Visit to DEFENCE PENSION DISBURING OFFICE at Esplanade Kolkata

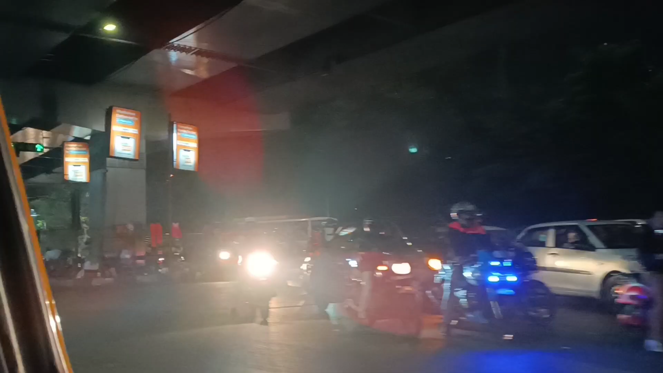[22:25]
मेरा ड्यूटी पहले वाला ड्यूटी स्पॉट आ गया पंप स्ट्रीट क्रॉसिंग, यहाँ पे हम लोग ड्यूटी करते थे। देखते हैं गाड़ी कहाँ रखा है आज लड़की लोगों ने।
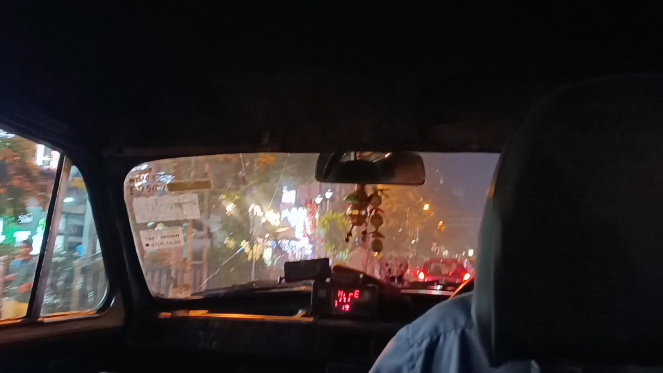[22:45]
गाड़ी कहाँ पे दिख नहीं रहा आज मेरा, वहाँ पे देखिए वन प्लस
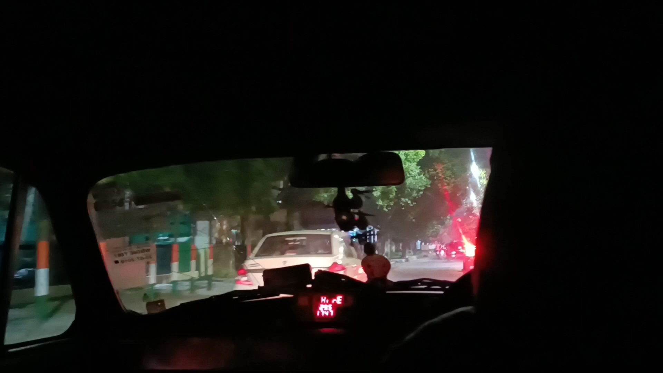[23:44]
हाँ गेट बंद रहता है, गेट बंद रहता है,
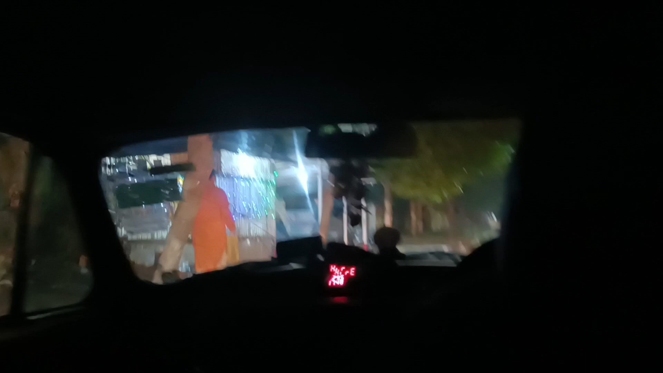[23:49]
ये बस यही पे गेट पे ताला दे के रखता है बस यही तो।